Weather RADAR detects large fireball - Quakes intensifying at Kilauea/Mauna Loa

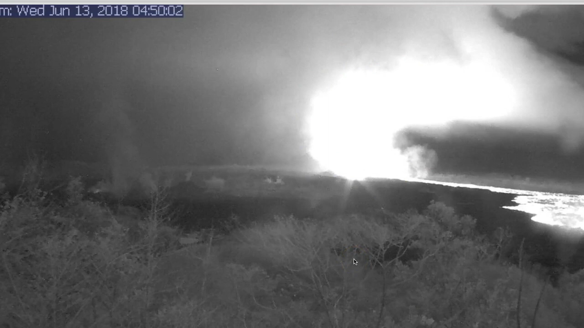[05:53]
This was overnight. I get up around 4 o'clock, 5 o'clock in the morning. And this is what it looks like at 1 a.m., 2 a.m. sometimes out in the Big Island or on the Big Island. But this one here was around 4.50. But I always look at it every morning when I get up. And this particular day, you can see it was lit up like a bright star, illuminating the clouds. It got very, very active around 4.50 a.m. And this was back on the 13th, just a couple of days ago. So it's not showing any signs of letting up.